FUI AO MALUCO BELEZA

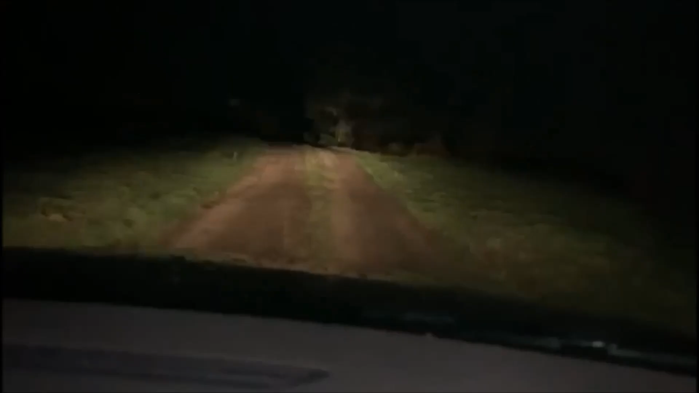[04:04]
Mano, olha onde é que nós devemos estar. Espera aí. Era aqui terra batida e estava lá um trator atrás. No caso, foi preciso puxar a olhar como é que está isso.